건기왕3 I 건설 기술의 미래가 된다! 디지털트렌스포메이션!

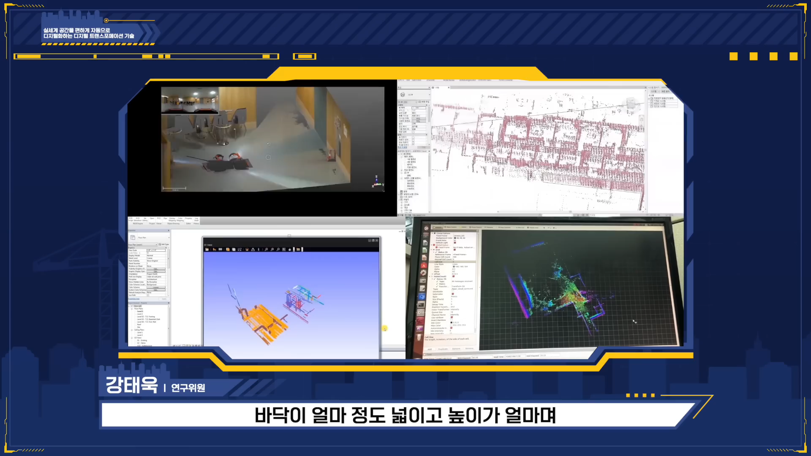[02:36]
얼마며 그 다음에 이 공간의 볼륨은 어떻게 되고 이런 정보들을 자동으로 얻을 수가 있습니다 오 박사님 또 어려운 생소한 용어가 나왔어요 3차원 포인트 클라우드?